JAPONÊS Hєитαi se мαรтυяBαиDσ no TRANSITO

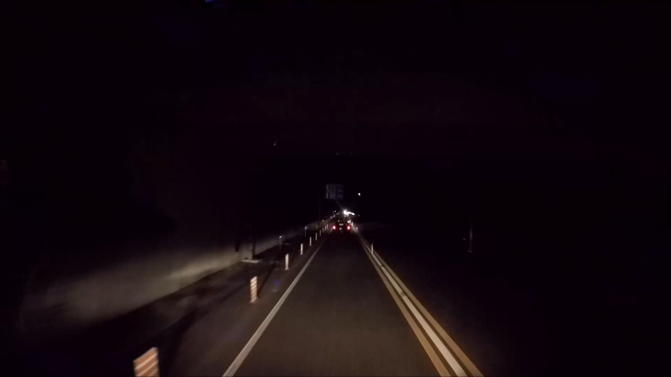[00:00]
Ele tá no celular ou tá bêbado? Fruto de Anai. Ele tá. Não tá andando maçugo, não. Eu não sei falar zigue-zague, eu falei maçugo de Anai, né? Tá, eu chamei a polícia pra essa vagon branca da frente aí, galera, ó. A via de 60 por hora, o cara tá. Agora ele tá 45 por hora, ó. Segurando, tá cúndero, tá um trânsito, a fila imensa atrás de mim aqui, ó. Porque o cara tá segurando o trânsito. Andando em zigue-zague, ou tá mexendo no celular, ou tá bêbado.